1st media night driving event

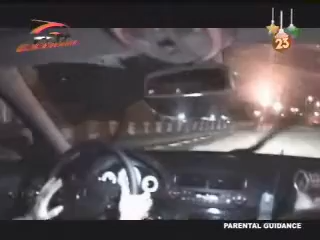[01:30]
that's cornering light and it's got the sensor in the steering wheel so when you turn left the left cornering light goes on points exactly where the apex of the corner is look at my left slider